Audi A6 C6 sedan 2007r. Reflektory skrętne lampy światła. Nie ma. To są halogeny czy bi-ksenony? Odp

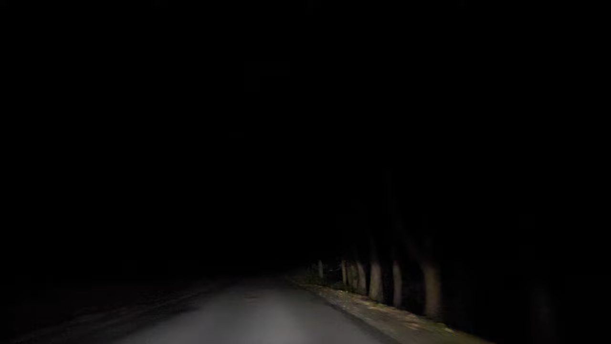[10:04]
nie widać, żeby były skrętne. Teraz nie wiem, ale nie wiem, czy się... Nie przekręca się tak trochę w bok?
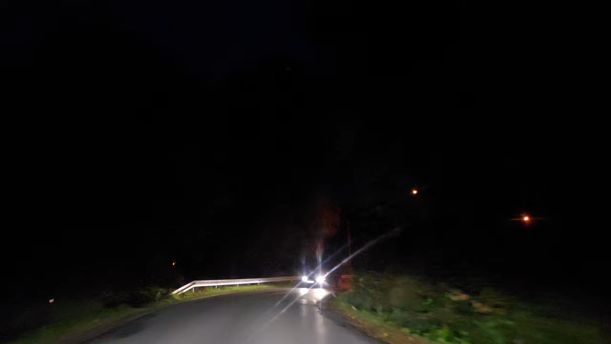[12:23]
Jak skręcało się w lewo, one oświetlały z prawą stroną. To chyba nie ma. Bo jak skręcasz w lewo, to powinny w lewo się skręcić. A jak skręcasz w prawo, to powinno się w prawo, nie? To chyba tego nie ma zamontowego. No to może Kasia nawrócić tu w ulicy. Nic nie jedzie za ulicę. Ty tu jest przecież. Tu gadam. Cisnąć.